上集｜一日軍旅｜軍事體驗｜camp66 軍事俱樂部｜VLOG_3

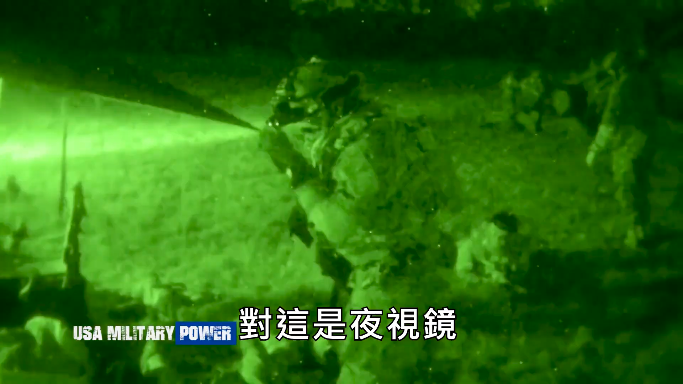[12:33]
对，这是夜视镜， 星光夜视，星光夜视镜。